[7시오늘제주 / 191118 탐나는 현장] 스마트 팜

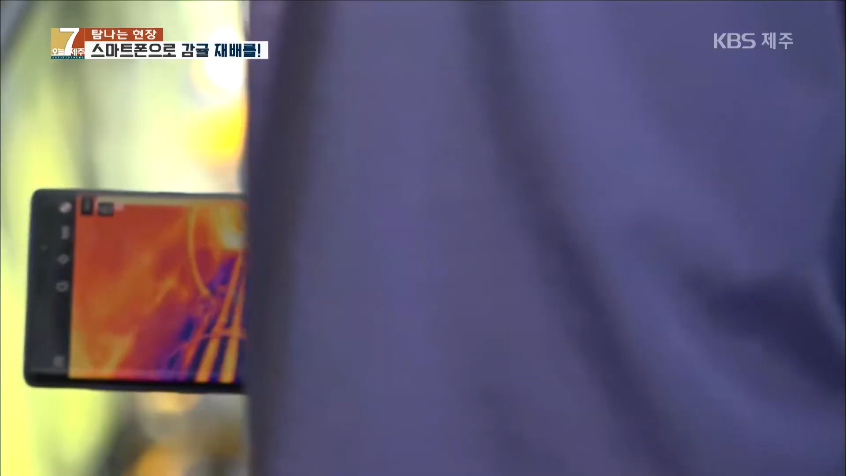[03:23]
이번에는 스마트폰 카메라로 온실 안의 바닥을 꼼꼼히 비춰봅니다. 과연 무엇을 하는 걸까요? 누수 현황이 있는지 열화상 카메라로 체크를 먼저 해보는 거고요.